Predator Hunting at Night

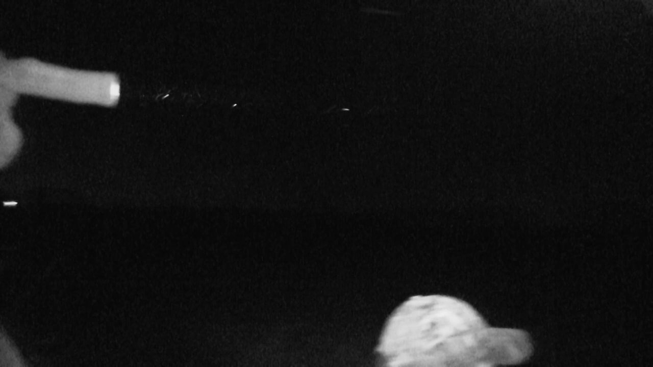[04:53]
Alrighty. He's got mange. Second shot? Yeah. Right in the neck. Put a hole through the blew his whole bottom of his neck off.
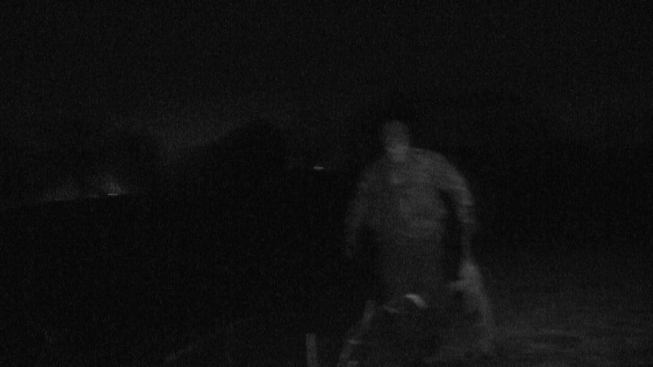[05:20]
Where was the first one? Back leg. Oh.
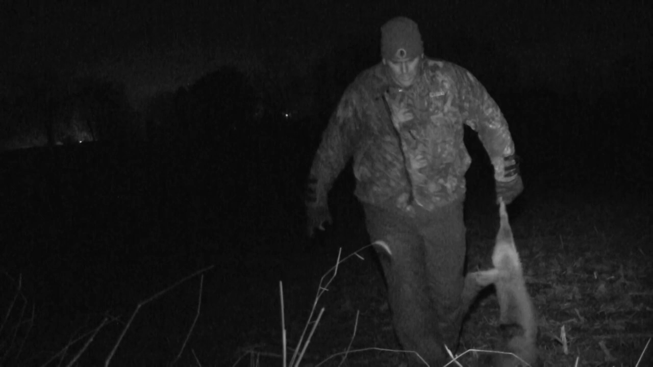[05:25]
Well, where's that water hole? Is there a water hole here? I think there's ice somewhere.
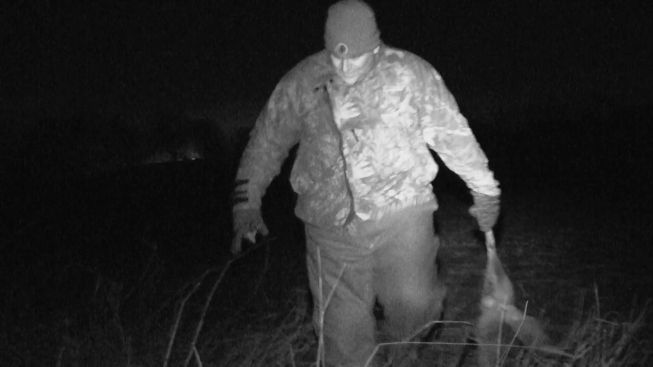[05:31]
Well, folks. You see that? Sorry we couldn't get the camera around on him. He came on the blind side, and camera got him at the end, but beautiful big male.